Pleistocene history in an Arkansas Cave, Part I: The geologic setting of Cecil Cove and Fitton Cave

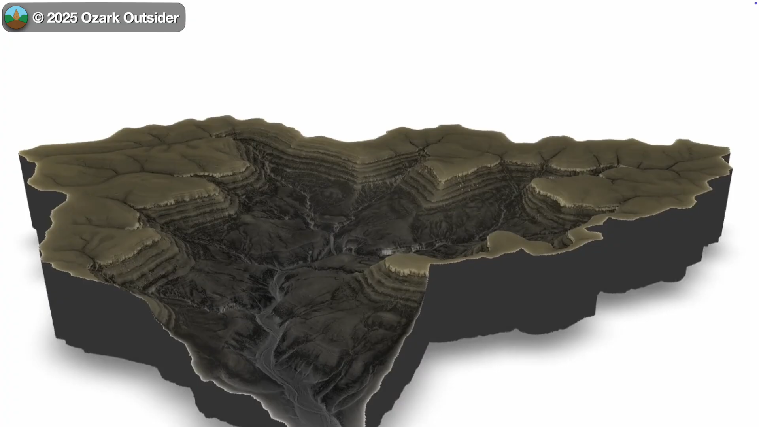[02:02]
The National Park Service refers to this area as Cecil Cove, so we'll follow their lead for clarity.
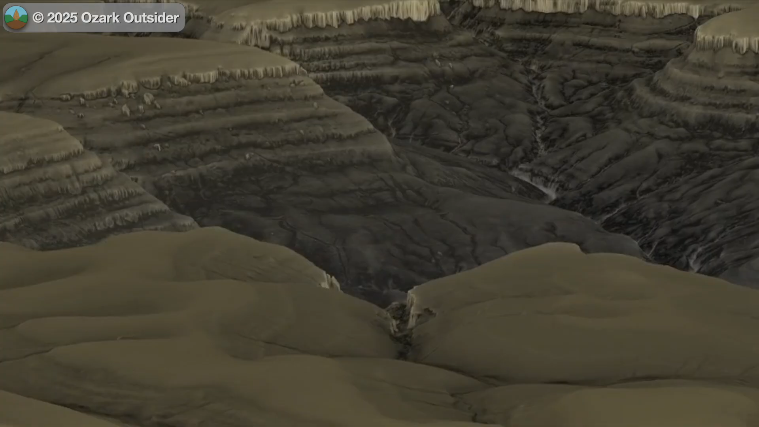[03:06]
This sandstone acts as a caprock layer that forms prominent bluffs rimming the entire upper basin, and can also be seen at nearby McFerrin Point.
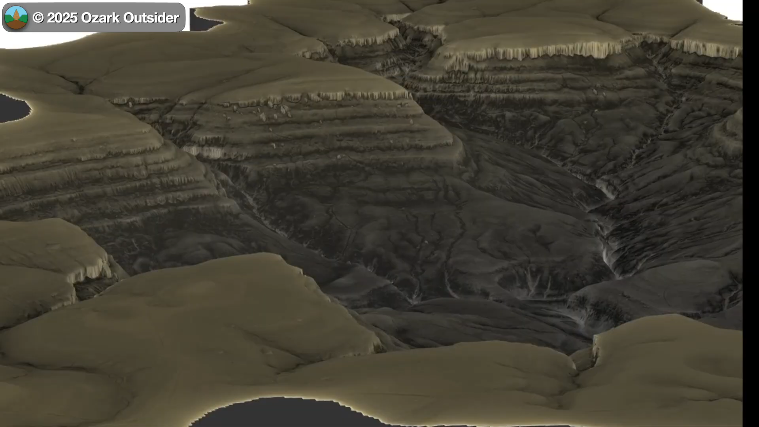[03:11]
In many places along that upper bluff line, giant boulders have broken off and worked their way downslope.
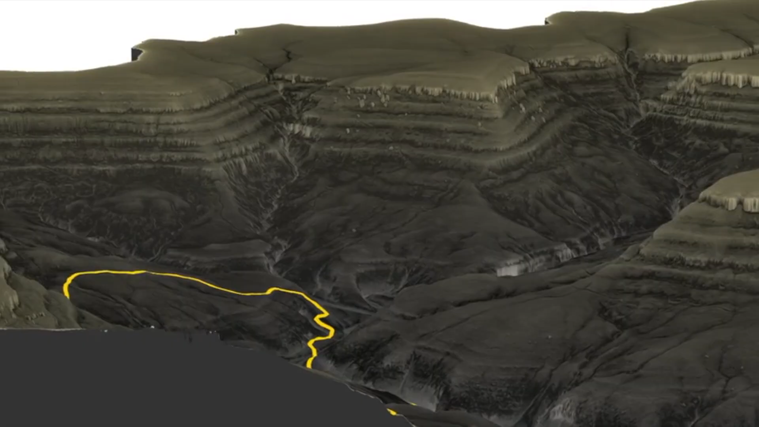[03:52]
These are developed within that complex sequence of sediments we discussed earlier,
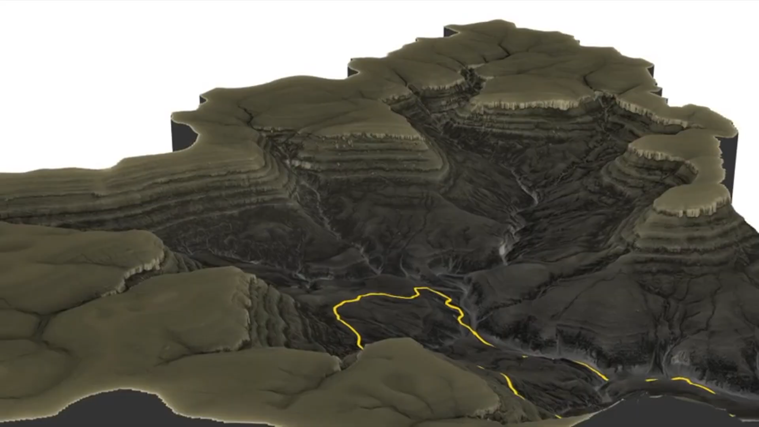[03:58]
with bluff lines defined by erosion-resistant units of sandstone and occasional limestone. A great way to explore this landscape pattern is along the Cecil Bench Trail,
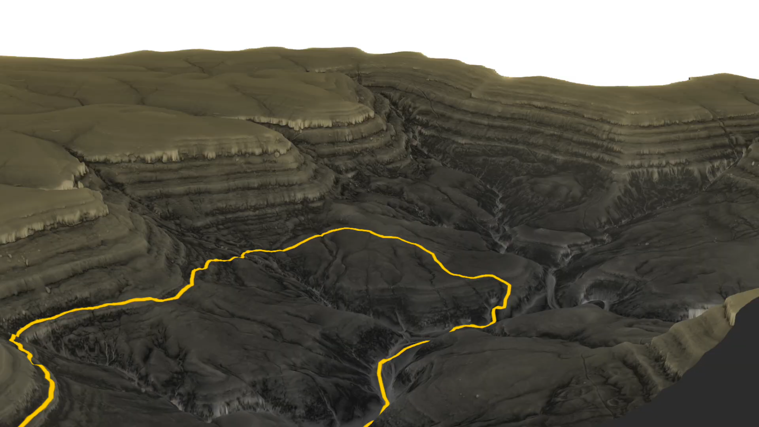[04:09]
which follows an especially prominent bench for a while before descending into the valley.
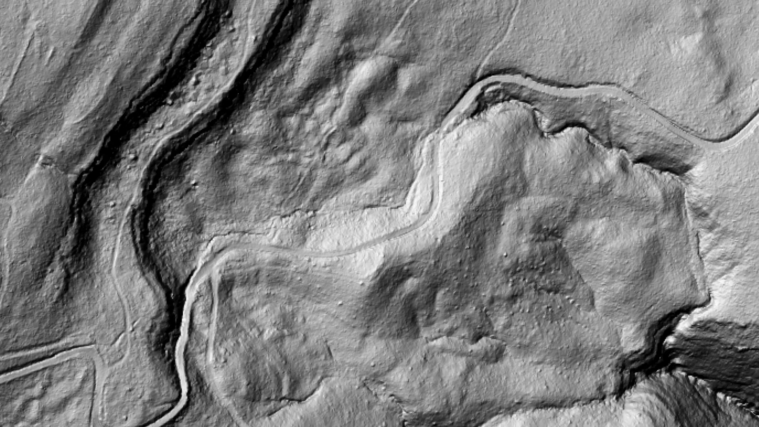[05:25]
This is hard to photograph on site, but it's a clear sign of past mass movements such as slumps or landslides.
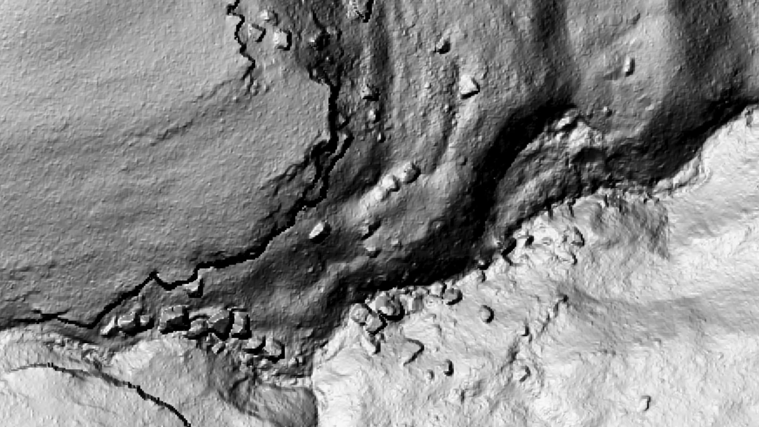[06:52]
Presumably the presence of shale lubricated their journey, but the details of movement are lost to time. And tiny tributary valleys are studded with boulders far bigger than today's hydrology could carry.
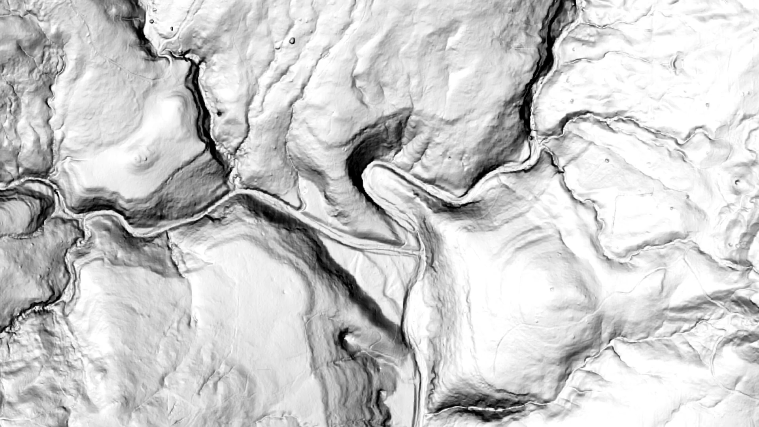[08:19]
Near the base of the tributary Bartlett Cove is this oddly tight meanderbend with two parallel limbs. Each limb leads to a small cave entrance, implying that karst action,
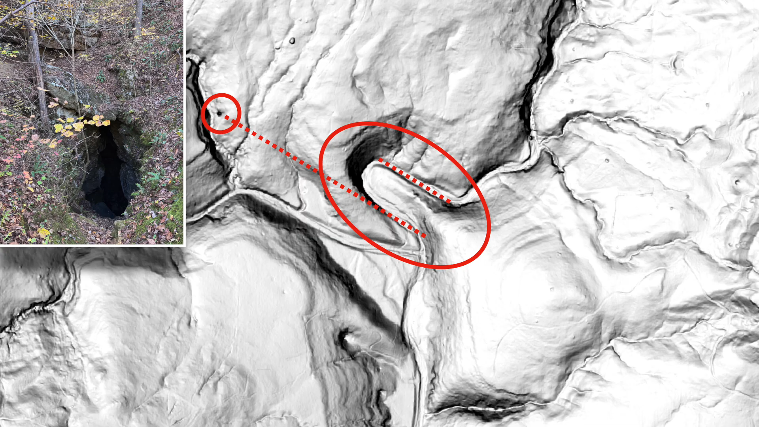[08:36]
The sediments choking this passage are an early hint at the story of Fitton Cave.